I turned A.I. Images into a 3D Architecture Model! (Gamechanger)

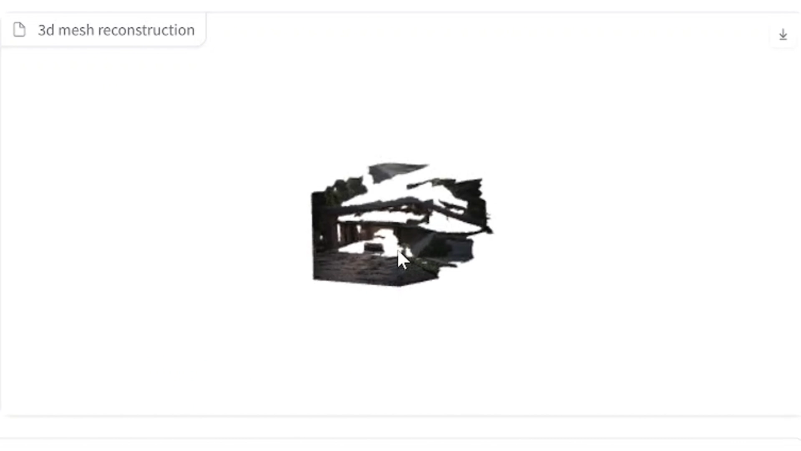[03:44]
Although it is a step in the right direction, there's definitely flaws and it's hard to get a full scope of what you're trying to achieve. Now, as you can see with these tests I've created,
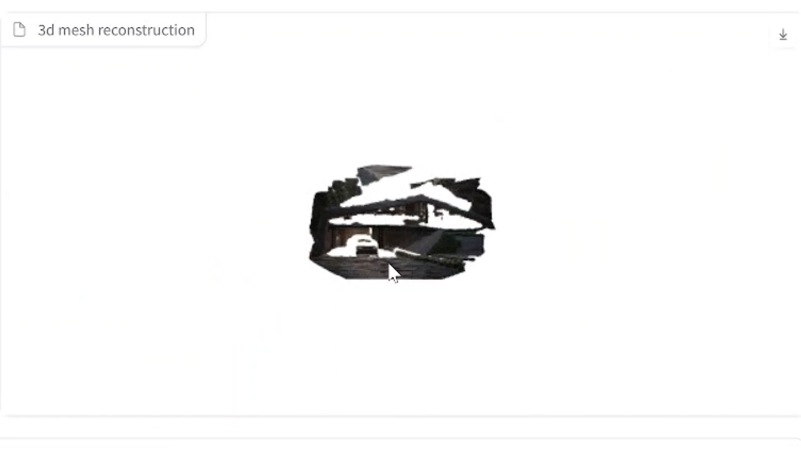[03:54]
from certain views, you can start to see and understand the model, but there are still a lot of pieces of the puzzle that are missing and need to be resolved and put together for accurate results.